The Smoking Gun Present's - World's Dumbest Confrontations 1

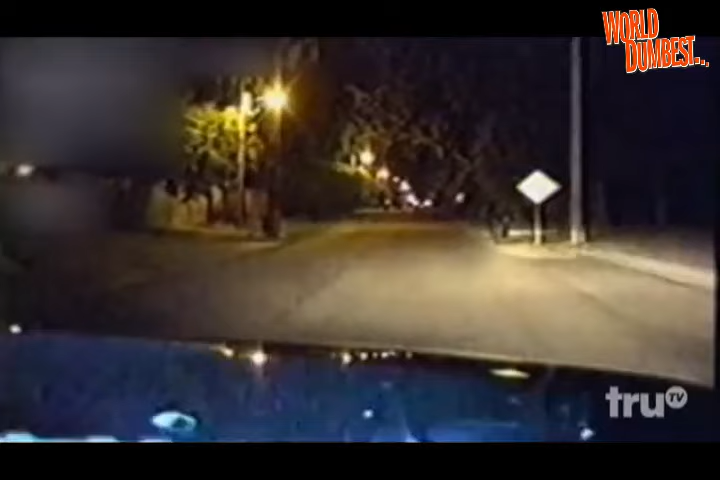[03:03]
Copy that. 10-4, I'm on my way. But all they find is a neighborhood of quiet, empty streets. Yeah, I got no visual on the perp. Over. There's no sign of any troublemaker until... What are you ramming the cop car for? Come on. Oh, come on, you bastards.